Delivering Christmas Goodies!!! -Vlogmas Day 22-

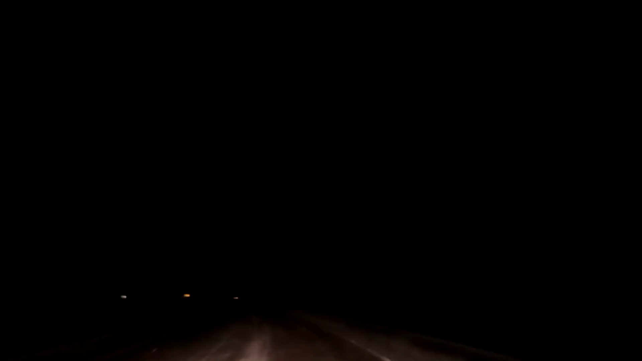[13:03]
Oh my God, this is creepy. This Louie just says, thank you. Have a safe holiday. What? It's a dead end. This is like the creepiest thing. Okay, it just says enter here, festive lights.
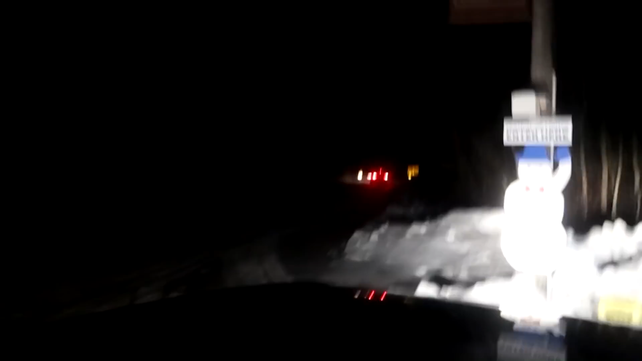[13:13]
This is where we just were that I showed you guys. And on this side right here, it's literally all blocked off.